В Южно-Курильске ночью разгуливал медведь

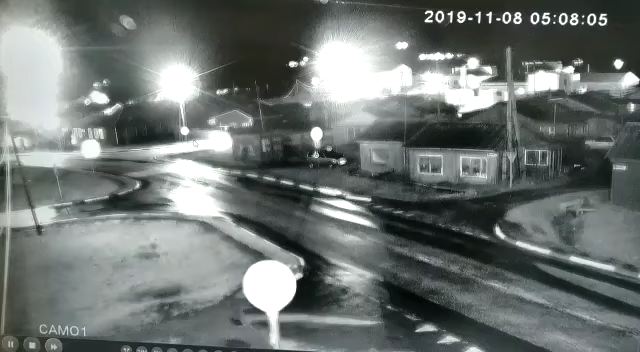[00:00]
Увидел, потому что там фонари стоят, и вот он как раз мы где по камере смотрели по времени, он на перекрестке вылез, его было хорошо видно, и дядька его увидел, поэтому он и стартанул. Он еще пушился, он на собаку не похож на сон. Ну да, нет, на водолаза собака. А мы тогда когда встретили, такой облеск был, мы еще догадали, это кто-то медведь или собака. И он в сторону больницы, да, пойдет получается?
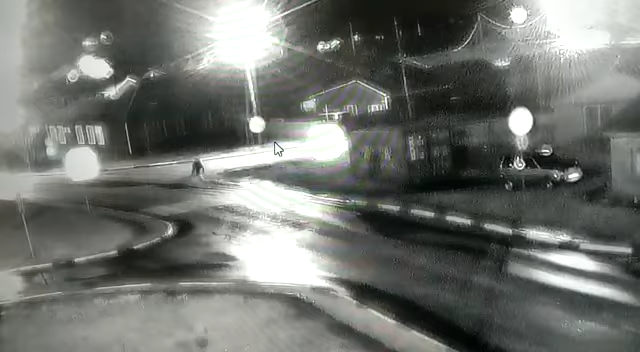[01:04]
Да, вот он пошел в сторону Дома культуры. Вон, машина проехала, но стартанул. Побежал. И дядька там же где пошел.